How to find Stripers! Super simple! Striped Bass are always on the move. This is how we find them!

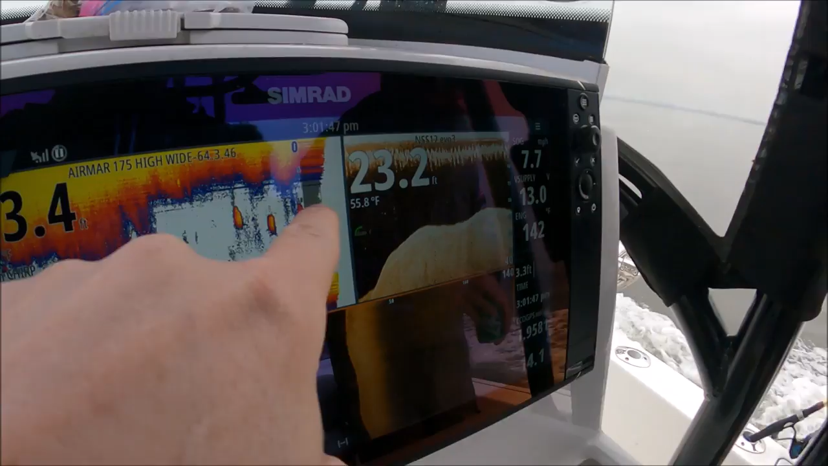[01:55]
On screen: water 55.8°F
Need a bunch of small little individual groups of bait like this, which is fine, it's good,
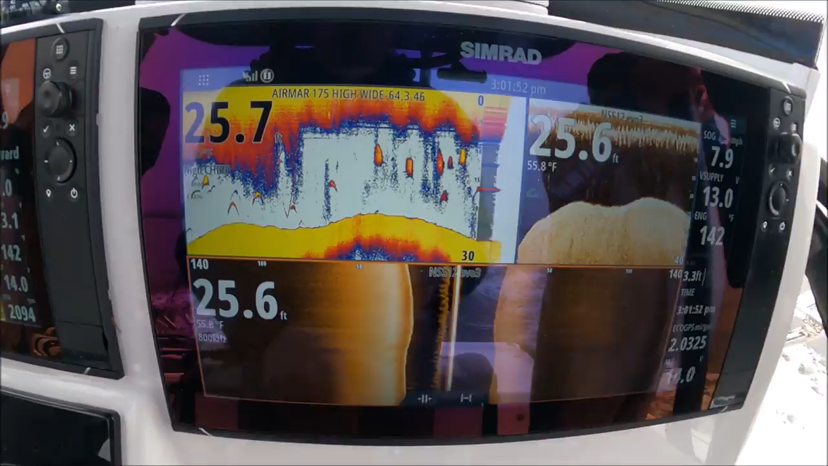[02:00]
On screen: water 55.8°F
it's life, but it's rained a whole lot here, and coming out of the river, it rained a whole lot last week or the week before that,
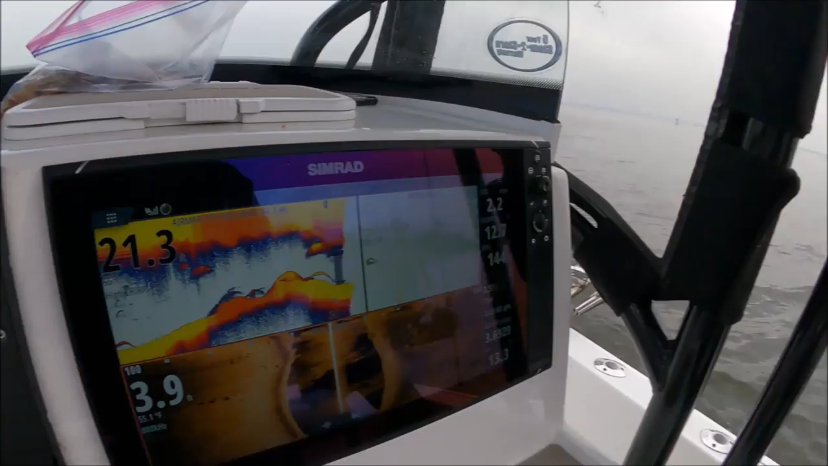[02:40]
Fish sitting right in those rocks.
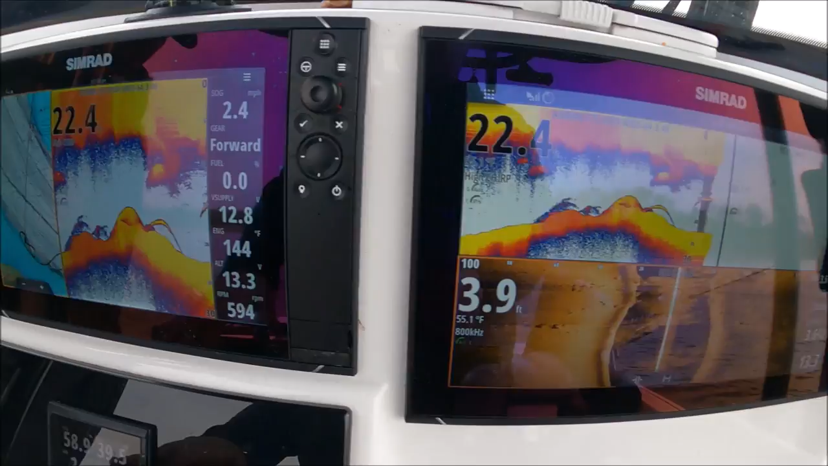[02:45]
On screen: water 55.1°F
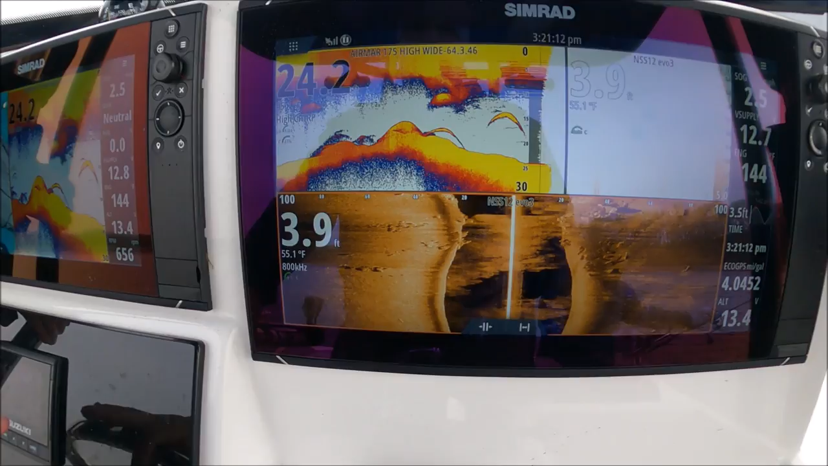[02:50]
On screen: depth 3.9 ft, water 55.1°F
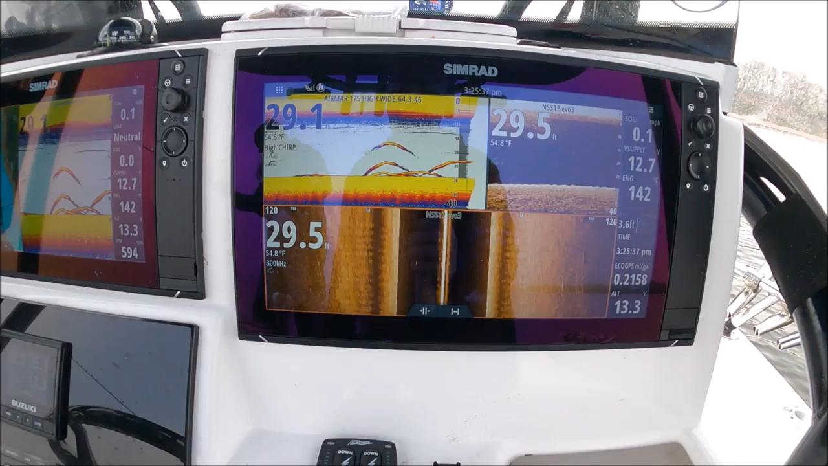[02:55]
On screen: water 54.8°F
Right by that rock pile, this rock pile right
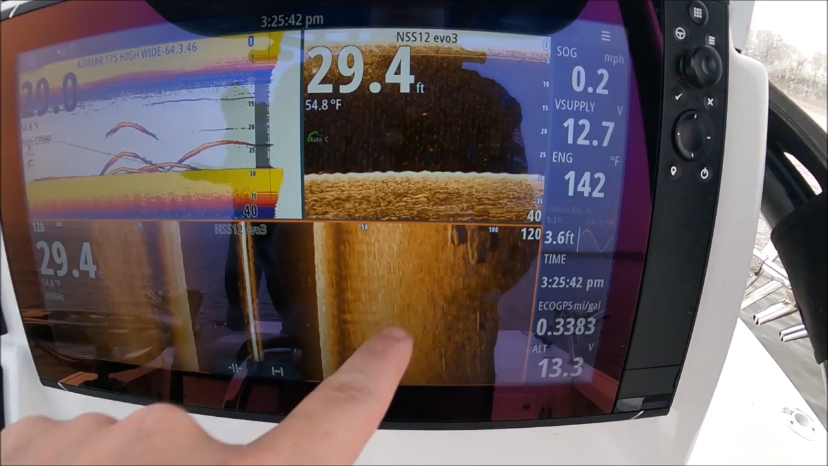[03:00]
On screen: depth 29.4 ft, water 54.8°F, speed 0.2 mph
here.
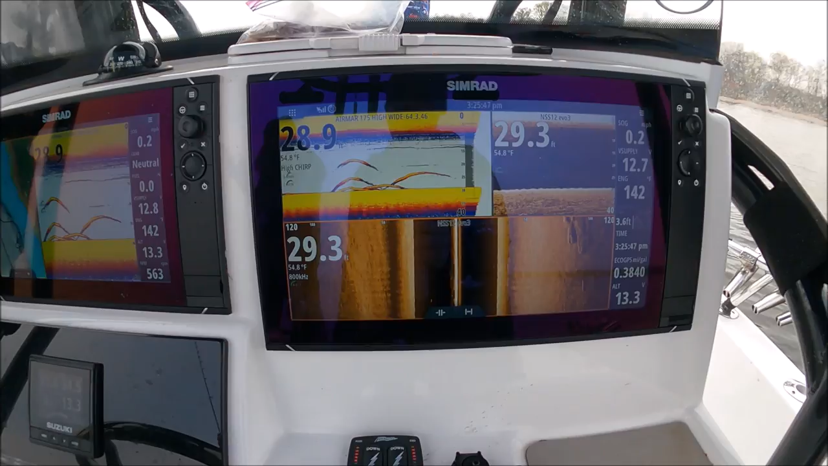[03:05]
On screen: water 54.8°F
Five or six good ones. He pulled one off of a rock pile.
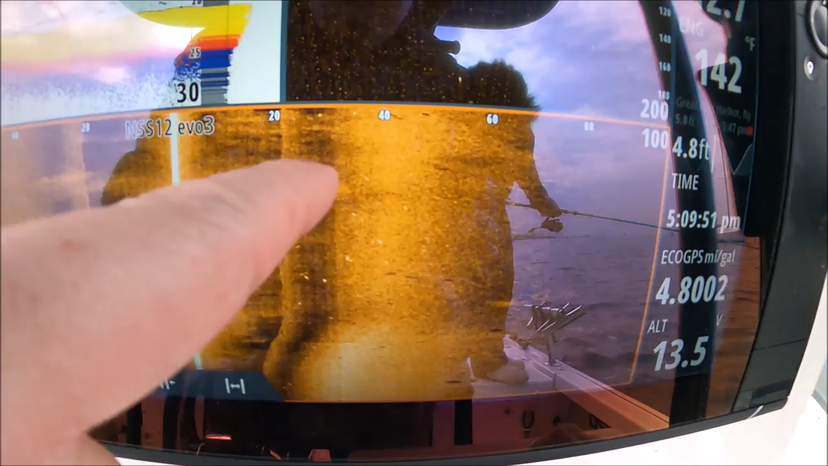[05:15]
Those are all striped bass. So, in you know, we already looked for a couple hours for bait.
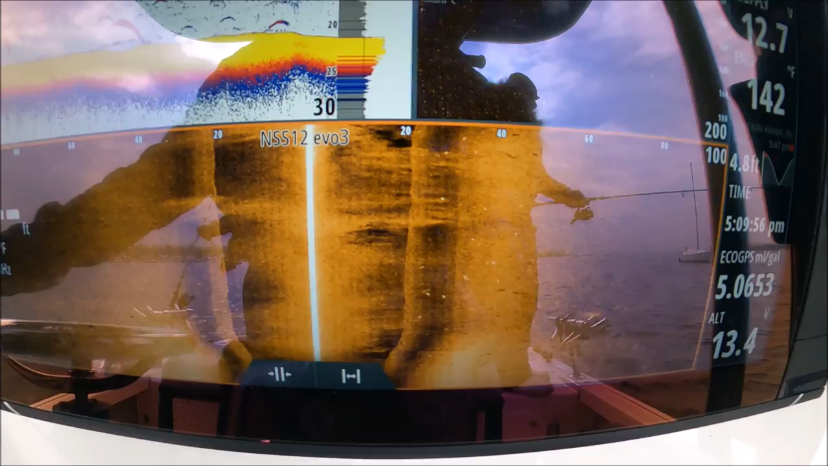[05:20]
It's first trip of the year. Water's still on the cold side.
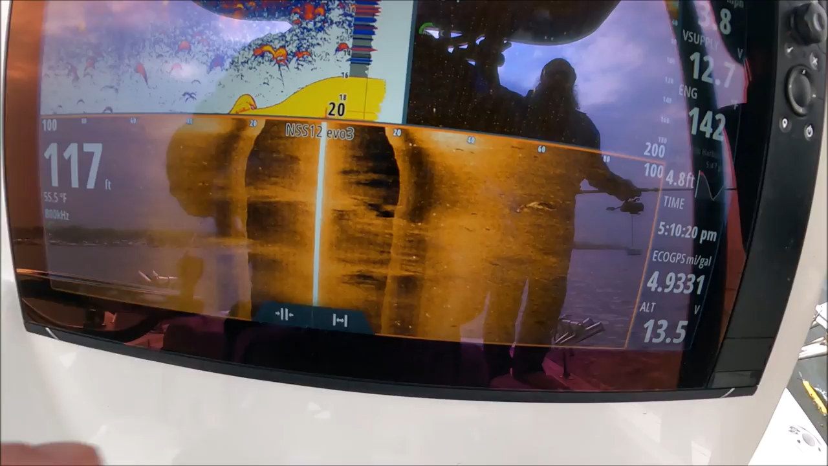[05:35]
On screen: depth 117 ft, water 55.5°F
Look at all those. Coming up to the top.
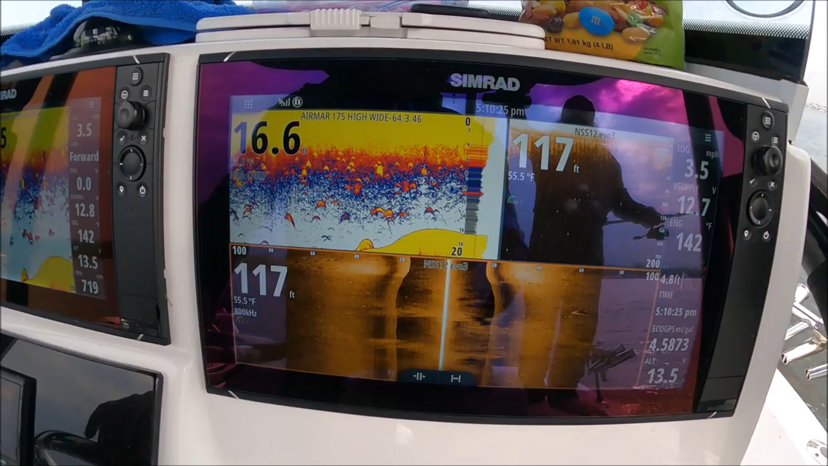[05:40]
On screen: water 55.5°F
Clean this bucket, clean this top. Wow. Yeah, see it? Yeah, I see it out the window all the time. All right, there's already fish there, guys.
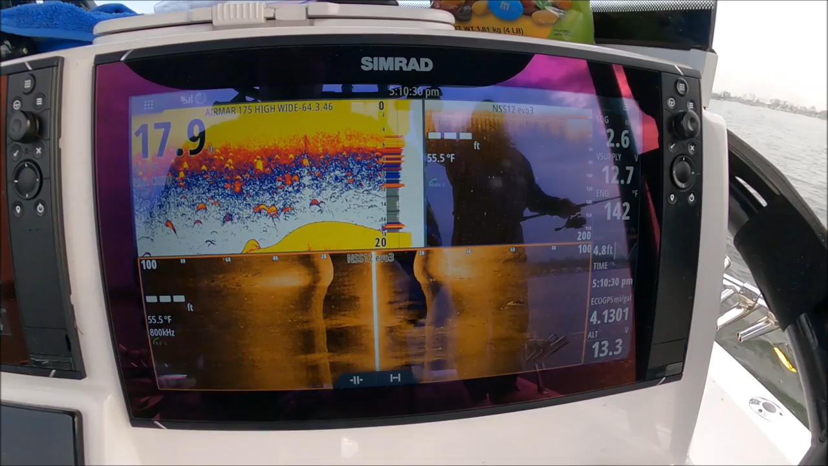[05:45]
On screen: water 55.5°F
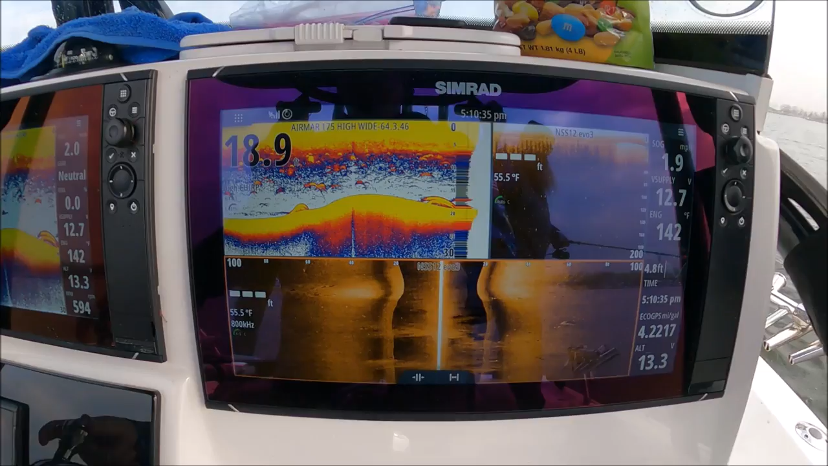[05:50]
On screen: water 55.5°F
Spoon on the left side, spoon on port, casting, do whatever you want. Lots of fish.